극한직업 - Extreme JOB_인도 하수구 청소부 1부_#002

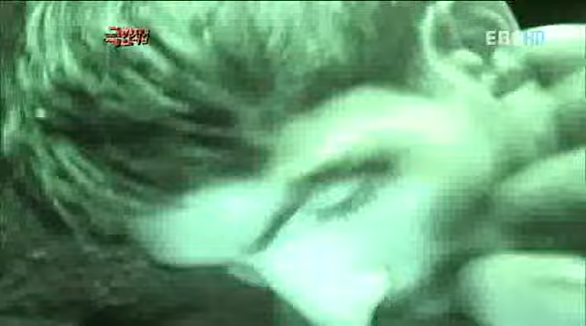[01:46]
제비르 씨가 이렇게 오물을 퍼올리면 이그람 씨가 받아서 한 곳에 놓아둔다